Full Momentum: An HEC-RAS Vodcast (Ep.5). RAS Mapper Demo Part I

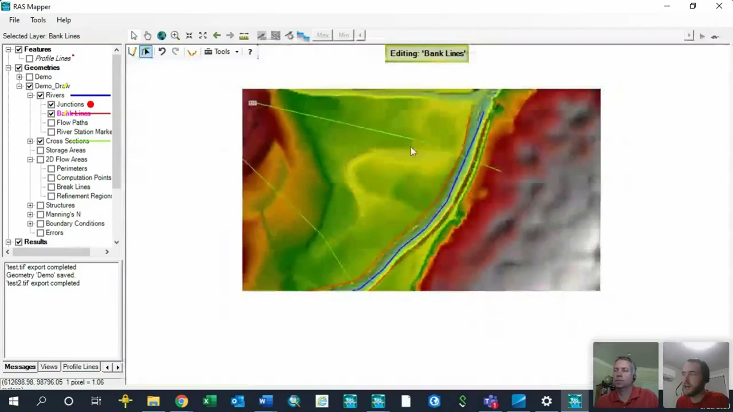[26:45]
But this is a really, really good first step and can save you a lot of time, because a lot of times when you do this, you might go to make some edits to your bank stations and realize they're all in the right spot, and you won't need to do much. So it's a good time saver. Now I've drawn in my bank lines into my 1D reach. The next step I do is I'm going to draw on my flow paths, and the flow paths are what calculate the reach lengths within your cross-section. So right now, if we were to extract our elevation data to these cross-sections, every cross-section would have a downstream reach length in its channel, its left over bank, and its right over bank, based on the channel length from this cross-section to the next downstream cross-section.
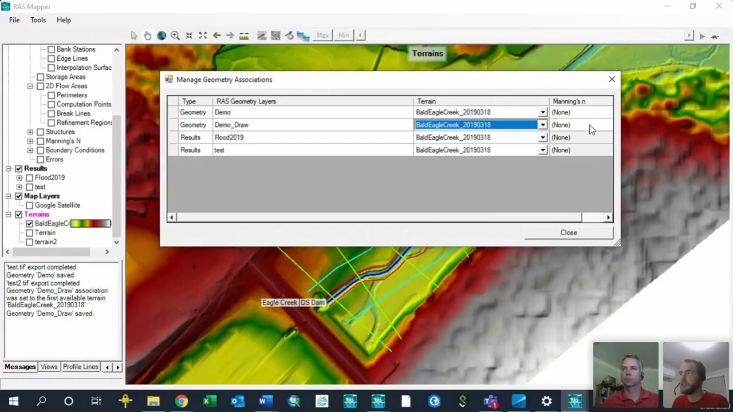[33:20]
And now that geometry is going to use the terrain terrain to extract the elevations as opposed to the Bald Eagle terrain. You also have the ability to assign, if you have different Manning's N classifications, which again, we'll talk about on a later date. You can choose which Manning's N shapefile you want to associate with a given geometry.
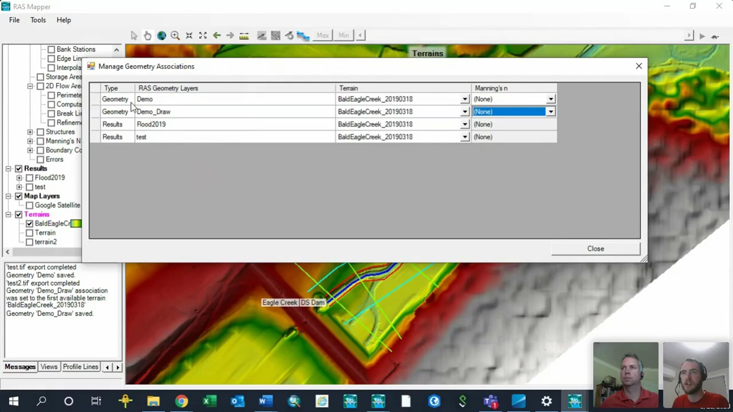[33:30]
So now that I know that my geometry is associated correctly, I'm going to come back into cross sections, edit the geometry. I'm going to go ahead and highlight all the cross sections. Right-click, compute, and compute all attributes, all of these below. Now, again, I want to emphasize there might be a situation where you already have an existing 1D model and you like where your bank stations are at.
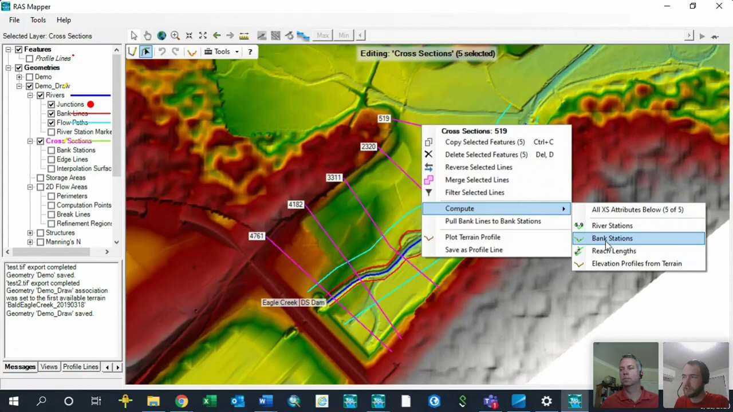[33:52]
You're comfortable with the river stations and reach lengths. All you want to do is update the elevation profile based on the terrain. You can do that by just selecting this.
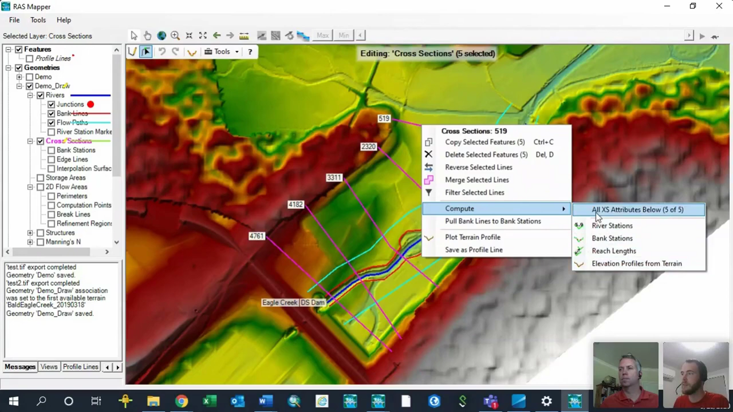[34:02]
But in this case, I'm going to do all of the above, or I should say all of the below. And now these cross sections have the correct data associated with them. And we can confirm this by, again, right-clicking, stop editing, make sure we save our edits. And if I come back to the geometric data editor,
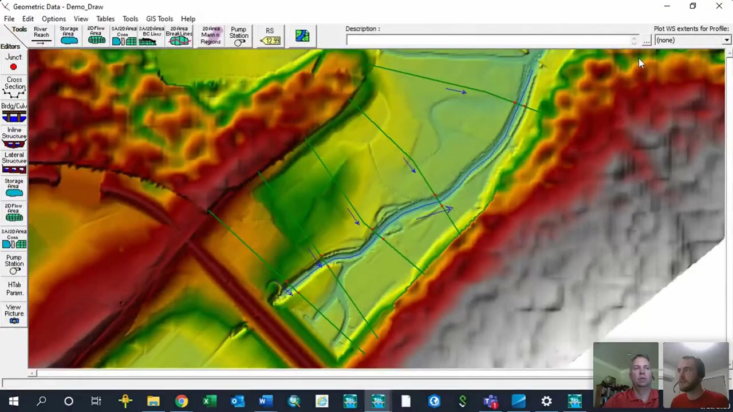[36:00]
And now just a reminder that if we come back into RAS Mapper, and if we came in here and edited our cross sections, and we highlighted all of our cross sections, and computed, and we computed all the attributes again,
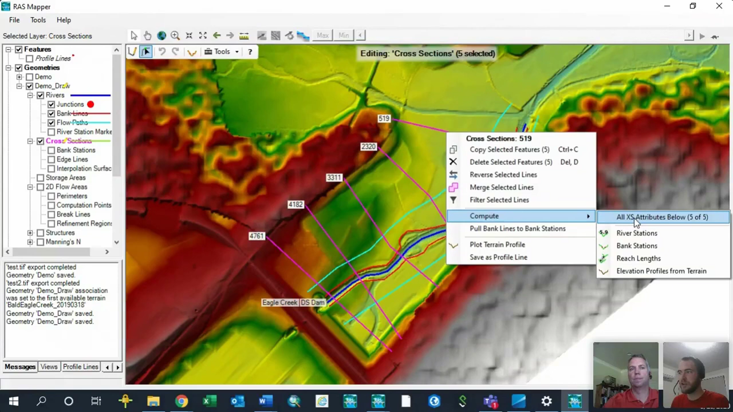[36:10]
that change that we just made to the bank station would be undone. So that's really important just to remember if you make changes in the graphical cross section editor, that doesn't change the location of your bank lines within RAS Mapper. So an important note, and you can check whether your bank stations are based on the bank lines here or changes that you made in the graphical cross section editor by turning on your bank stations here under your cross sections. So if you go to cross sections, expand that out, you have a couple different options here. In this case, I'm going to look at my bank stations, and you'll see those bank stations show up as red dots.